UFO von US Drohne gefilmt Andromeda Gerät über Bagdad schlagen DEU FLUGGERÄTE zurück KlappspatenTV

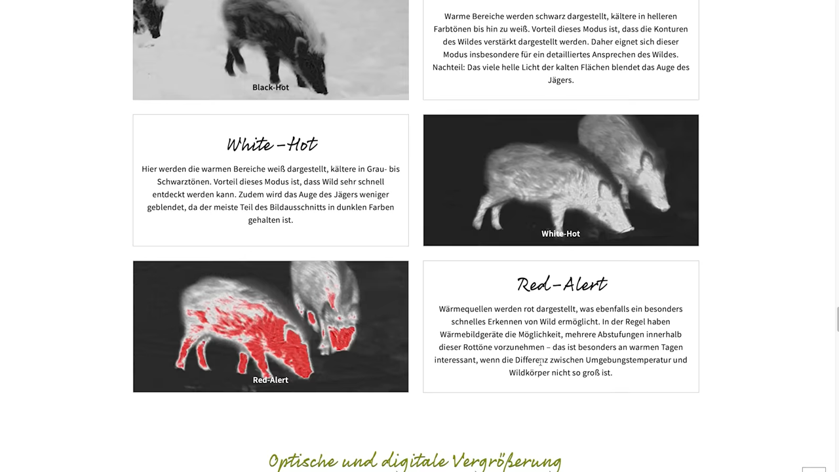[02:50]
Dann haben wir noch den Red Alert und es gibt natürlich auch weitaus mehr. Aber uns interessiert erstmal Black Hot und White Hot. So, dann schauen wir uns jetzt eine Aufnahme an. Die ist von einer Drohne, eines Militäreinsatzes. Und das müsste Black Hot sein. Also hier sind schwarze Bereiche warm. Schaut mal hier oben hin in die Ecke. Da kommt eine Rakete angeflogen. Also vorne ist es warm, genau wie der Abgasstrahl. Ihr seht das, der Abgasstrahl ist das Wichtige.
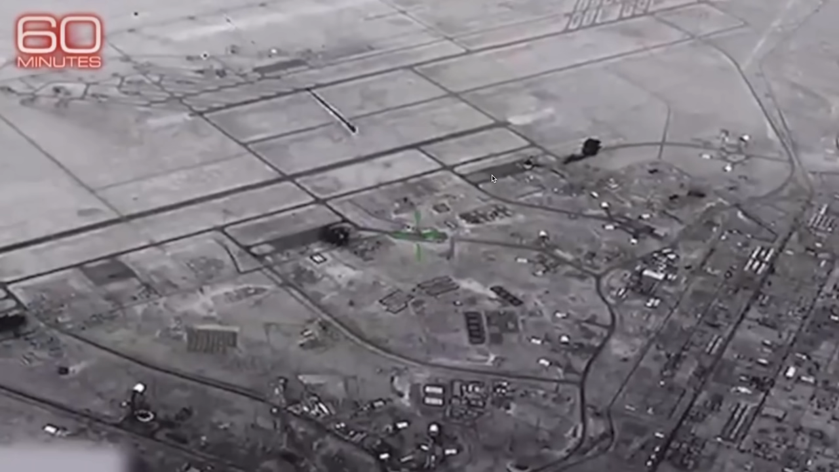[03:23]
Das wird schwarz dargestellt, ist also warm. Und die saust hier rüber und hinterlässt im Prinzip hier eine Spur des Abgasstrahls. Weil es ist eine Rakete. So, hier schwarz, schwarz, sehr heiß.
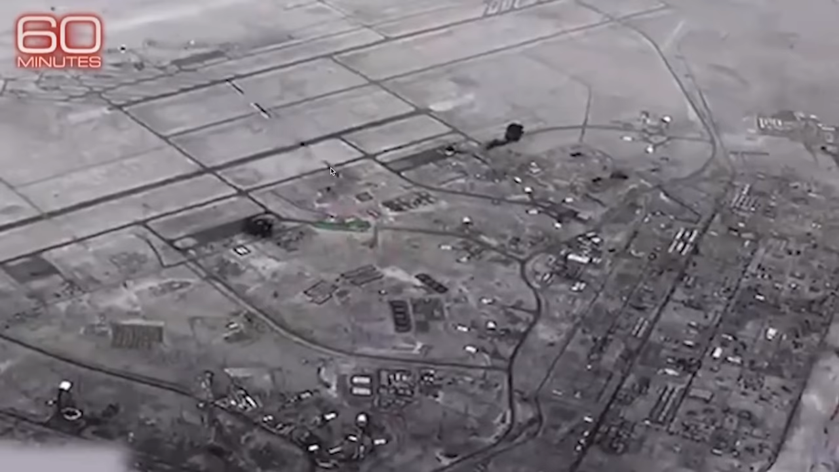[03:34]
Schwarz, schwarz. Gerade diese Bereiche sind jetzt gut. Die sind sehr heiß. Und jetzt schlägt sie ein. Und natürlich die Detonation der Feuerwehr, das ist heiß.
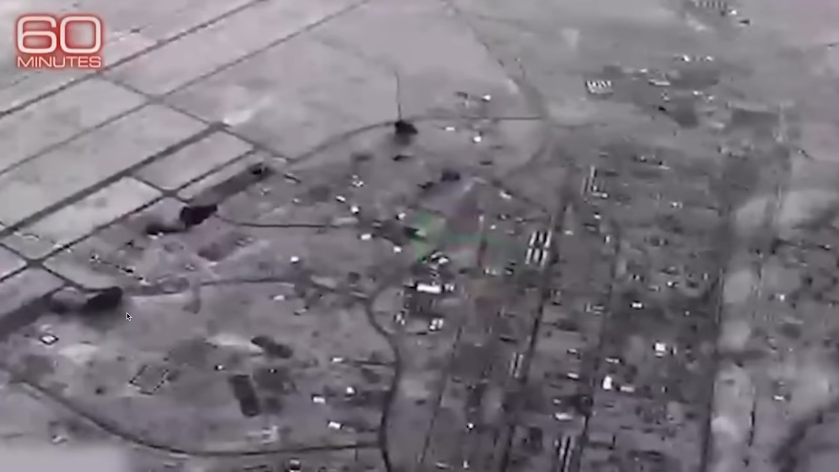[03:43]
Schauen wir hier nochmal hin. Hier sieht man schön den Abgasstrahl. Und der ist warm.
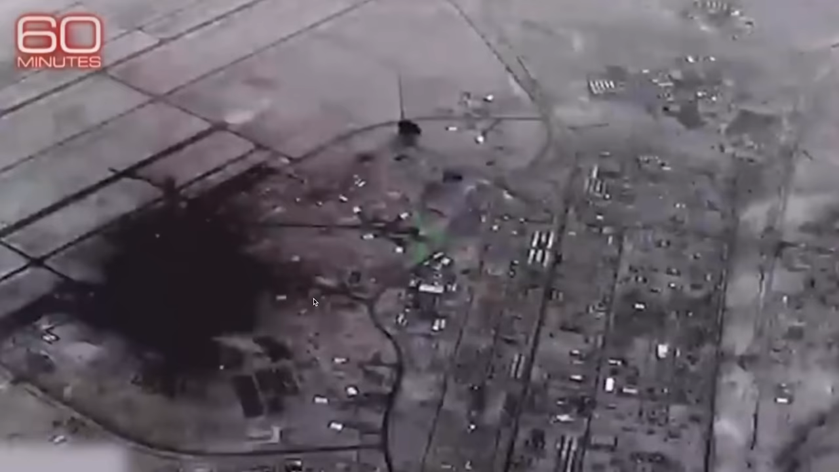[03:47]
So, das war jetzt die Aufnahme Black Hot. Jetzt schauen wir uns mal White Hot an.
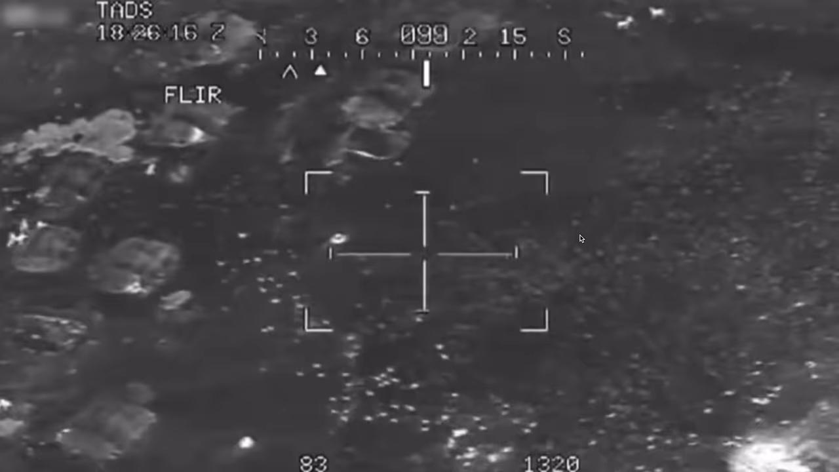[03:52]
Das ist jetzt auch wieder ein Militäreinsatz.
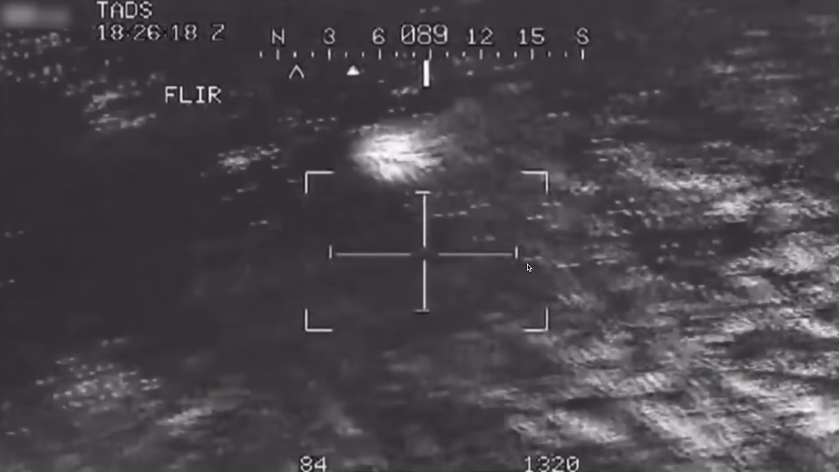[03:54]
Hier ist White Hot.
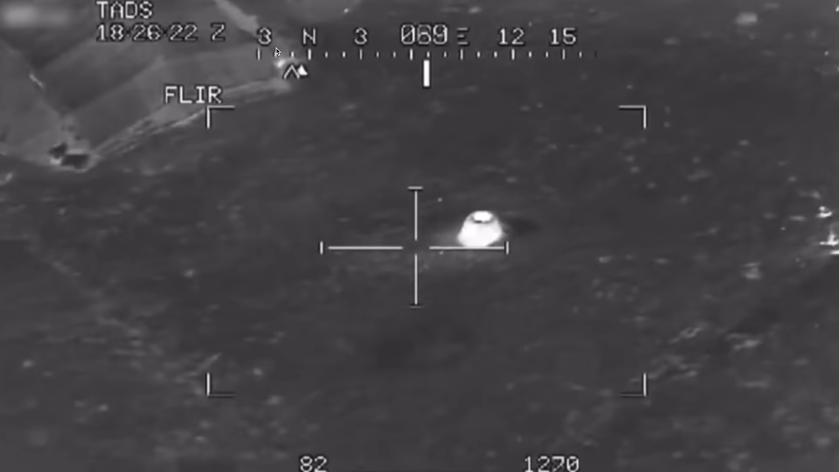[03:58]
Mal gucken, ob man es hier irgendwo unten hat. Nein, sieht man nicht. Also heiße Bereiche, warme Bereiche werden hier weiß dargestellt.
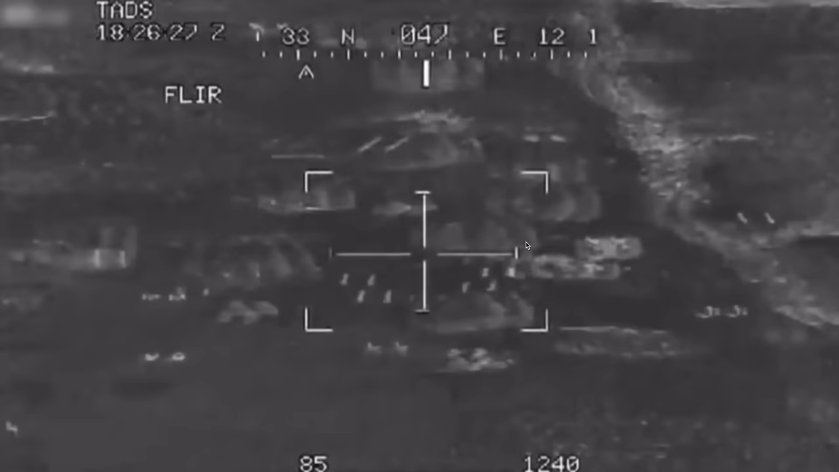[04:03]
Man kann es jetzt gut sehen. Hier, da laufen welche rum. Und Menschen sind natürlich warm.
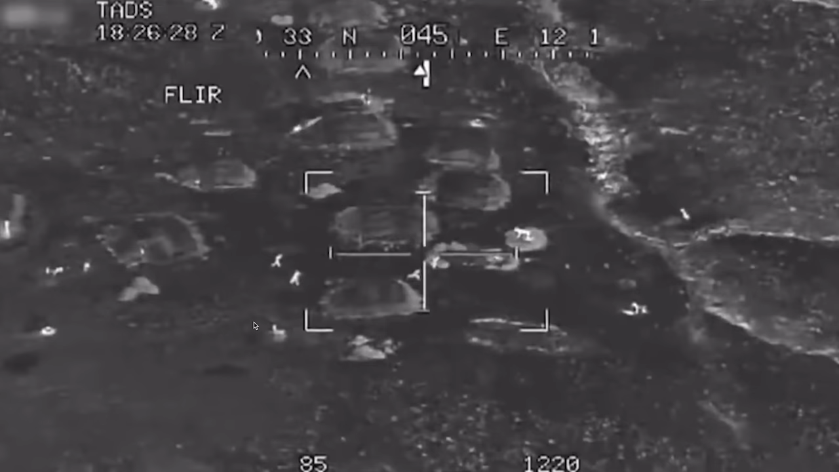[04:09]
Wären mal jetzt ihre Umgebungstemperatur. Die werden weiß dargestellt.
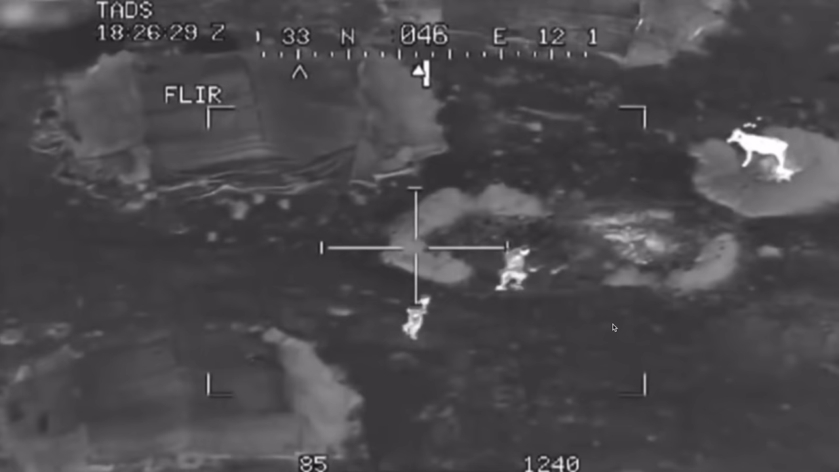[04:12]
Da sieht man es auch nochmal gut. Da steht irgendwie ein Esel oder eine Kuh oder sowas. Und es ist weiß dargestellt.
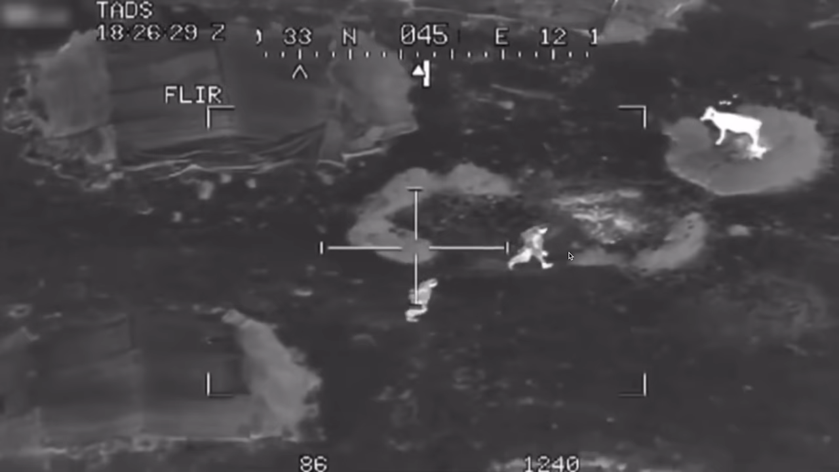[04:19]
Und jetzt habe ich mal eine interessante Szene rausgesucht aus dem US-amerikanischen Fernsehen.
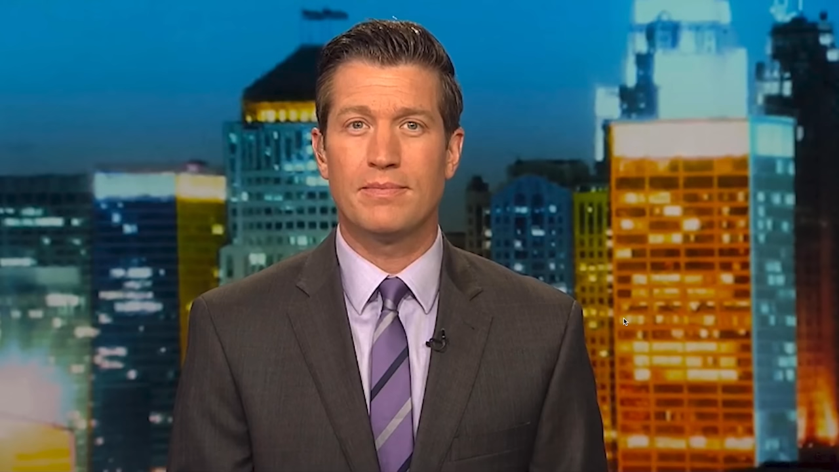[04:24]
Und zwar wird da ein Polizeieinsatz gefilmt.
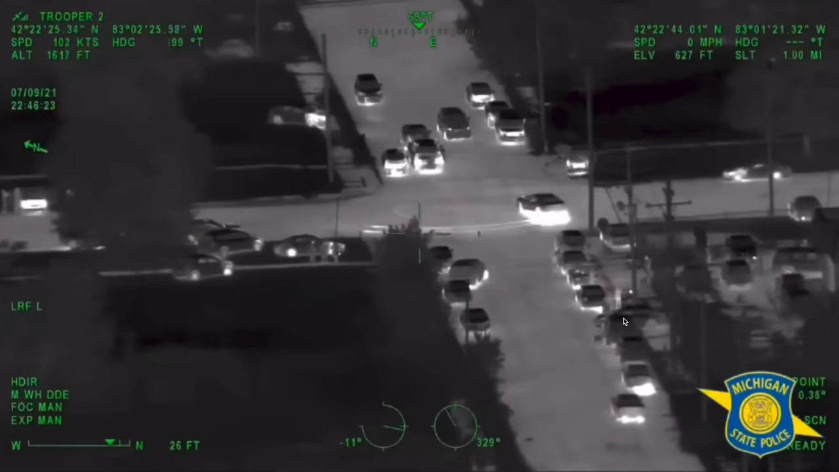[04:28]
So, und was sehen wir hier? Also es ist Trooper 2. Wo wir sind, wann es aufgenommen wurde, um wie viel Uhr es aufgenommen wurde. Aber wir wollen mal gucken, was wir hier für einen Modus haben. Und hier ist WH, also White Hot. Das heißt, warme Bereiche werden hier weiß oder hell dargestellt. So, und hier kann man es wirklich gut sehen. Der zieht hier lustig seine Donuts. Dabei entsteht Wärme. Also besonders hier vorne.
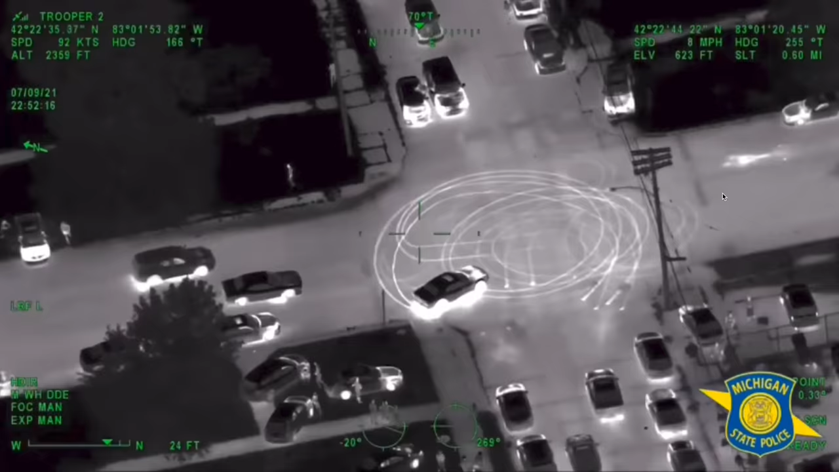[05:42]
Ja, da stehen noch ein paar Schaulustige rum. Und hier überall, wo Wärme abgegeben wird, sind die Bereiche hell. Dann gehen wir mal weiter. Wie sieht denn jetzt ein Flugzeug aus beispielsweise? Das ist ja wichtig. So, und wir sehen hier tatsächlich, wo die Turbine, sie ist jetzt nach unten gerichtet.
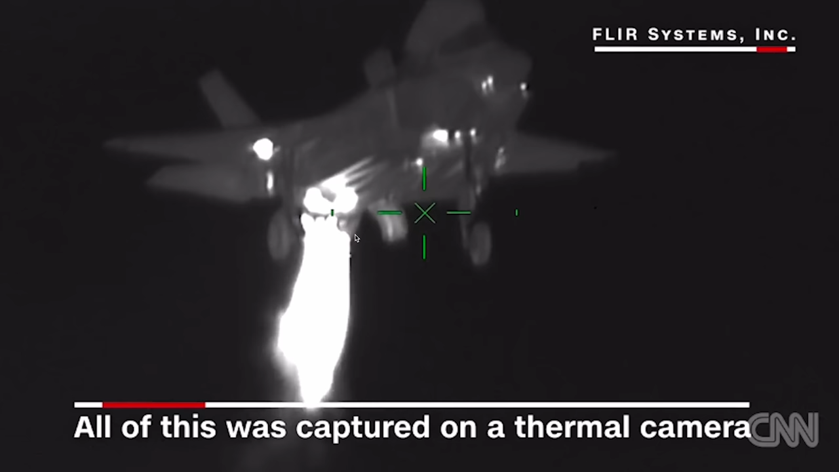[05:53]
Also was der Kampfjet da tatsächlich raushaut. Also es ist ordentlich heiß. So, wir sehen, dass hier das ganze Flugzeug ist erstmal wärmer. Es ist auch hier unten wieder zu erkennen, WH, also White Hot, gefilmt.
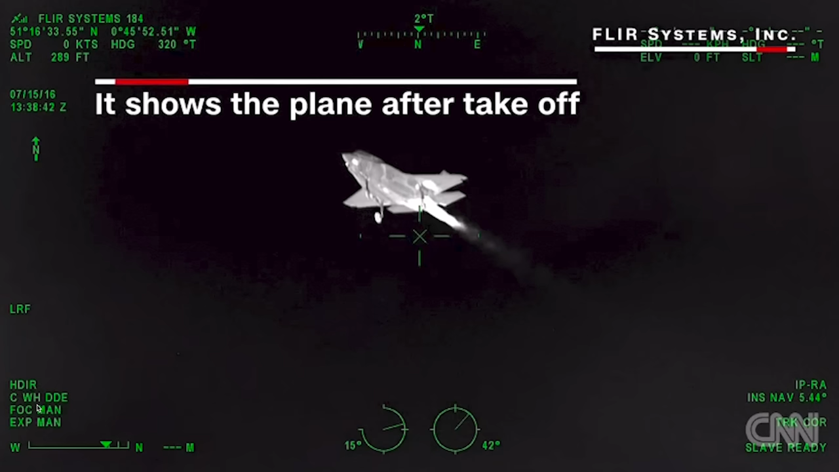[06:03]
Und hier hinten der Abgasstrahl. Also es ist schon sehr, sehr heiß, was da rauskommt.
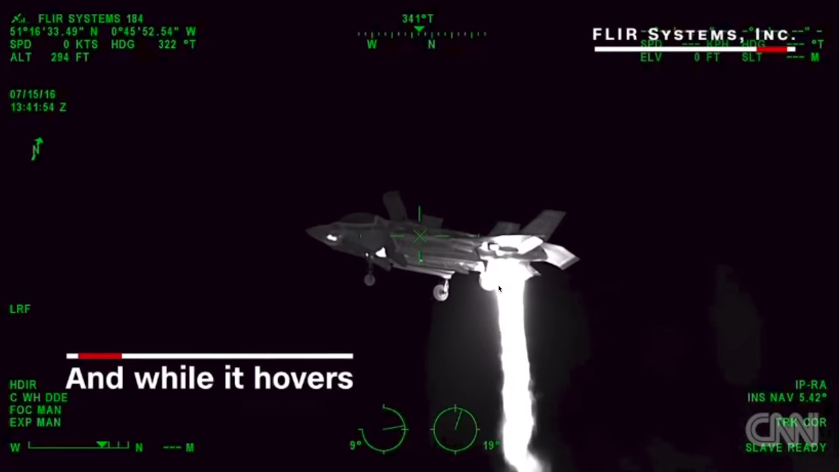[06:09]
Das ist ein senkrecht Starter. Und hier ist er im Landeanflug.
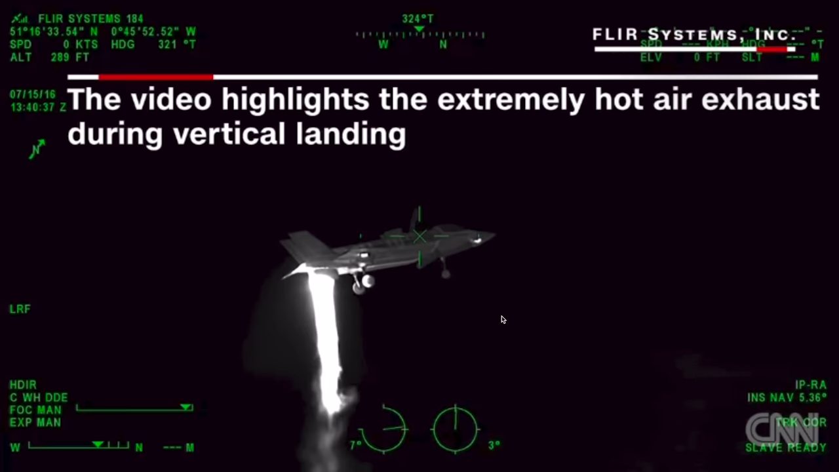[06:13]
So, und also das ist schon, die Turbine erzeugt da ordentlich Wärme.
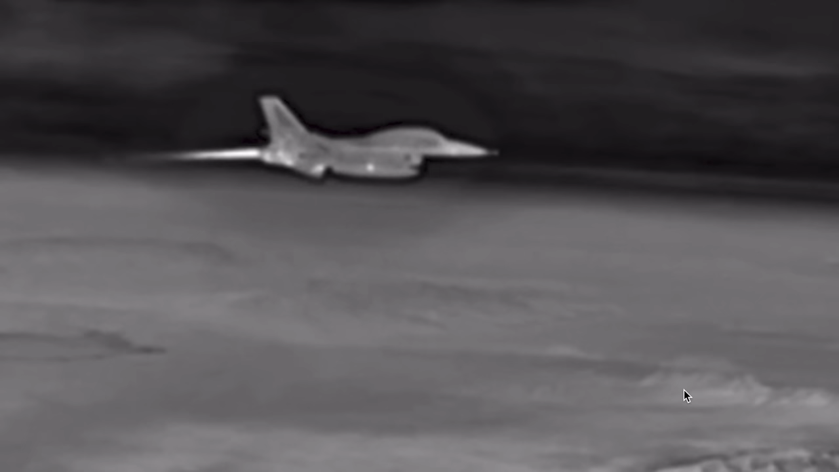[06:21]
So, und jetzt schauen wir uns das nochmal an. Das ist ein Kampfflugzeug, welches in der Luft fliegt. Das ist wichtig, dass wir das mal als Referenz nehmen. Also wir sehen hier einen deutlichen Abgasstrahl. Und den sollten wir uns auch mal einprägen, weil der ist extrem wichtig. Also man muss sagen, das Cockpit, das Glas haben sie gut abgeschirmt. Weil eigentlich der Mensch, der da drin sitzt, der ist ja auch warm. Aber das ist halt denen ihre IR-Technologie, dass die so möglichst wenig Signatur geben tatsächlich. Aber hier gut zu erkennen jetzt der Abgasstrahl.
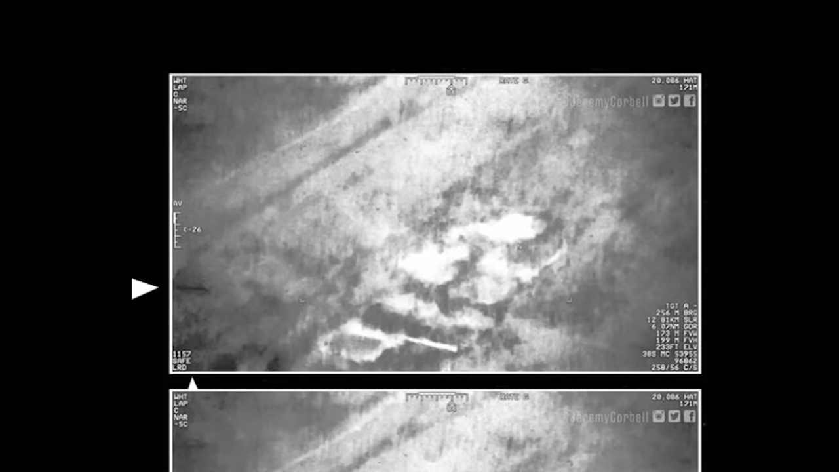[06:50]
Jetzt schauen wir auf die Infrarotbilder der US-Streitkräfte. Das zylindrige Fluggerät weist Flugeigenschaften auf, die uns nicht bekannt sein sollen. Deswegen hat das US-Militär dieses Objekt als UAP zu deutsch unidentifiziertes Luftphänomen eingestuft. Die Militärs gaben dem Flugobjekt den Namen Bagdad Phantom UAP.
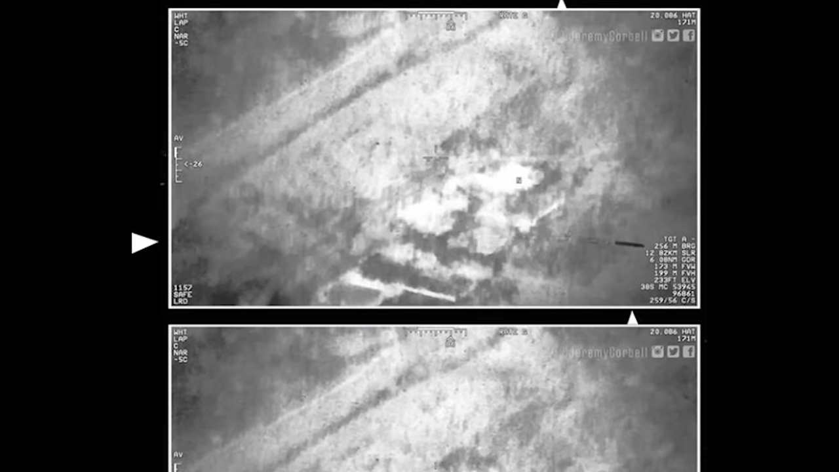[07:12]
Wie verhält sich dieser Antrieb auf den Infrarotbildern der Reaper-Drohne? So, und das jetzt stark vergrößert, das sind die Aufnahmen von der US-Reaper-Drohne, von US-amerikanischem Militärpersonal geleakt worden. Die sind von Jeremy Corbell. Und was sehen wir hier als allererstes? Haben wir White Hot. Also ist das Absehen. Wärmere Bereiche werden weiß dargestellt. So, jetzt haben wir hier unten, haben wir das Flugobjekt. Es ist schwarz, das bedeutet, es ist kühl.